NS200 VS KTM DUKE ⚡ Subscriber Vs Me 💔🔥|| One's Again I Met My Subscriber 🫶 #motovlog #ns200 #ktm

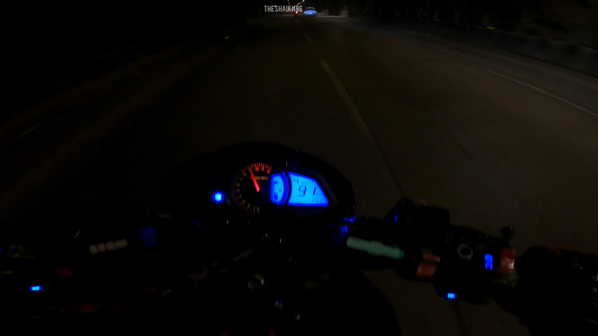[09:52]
अभी देखो कैसे धरता हूँ, ये देखो आ गया कंटिन्यूस रेस कर रहा हूँ, अभी छोड़ा उसने।